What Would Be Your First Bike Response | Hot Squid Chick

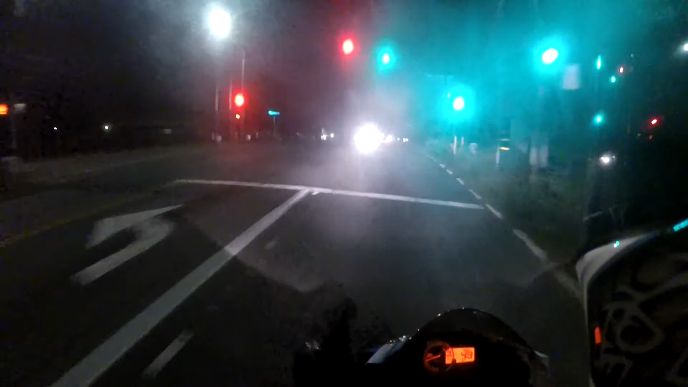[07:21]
It would still be the same thing. Oh yeah, this is the part with the pumps that like to crash your nuts. Ugh! Not falling for that again! Narrow lane. Oh, Jesus!